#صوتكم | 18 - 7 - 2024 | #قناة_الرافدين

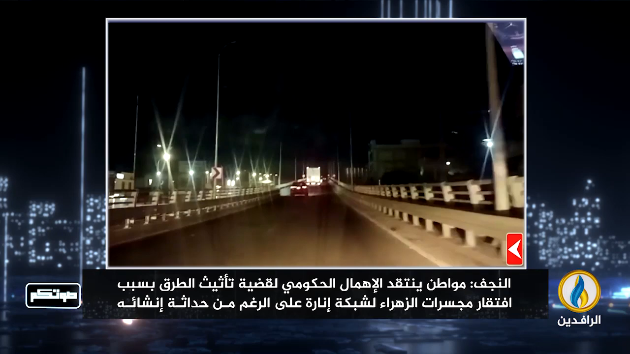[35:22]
أكثر من عام كامل مر على إنجازه وافتتاح، ولحد هذه اللحظة بدون إنارة. شنو السبب؟ ليش؟ ما حد يعرف. هذا المجسر انصرف عليه مليارات، هذا المجسر أكثر من 12 سنة تم به العمل، هذا المجسر أذى ما أذى من أبناء النجف لحد ما اكتمل.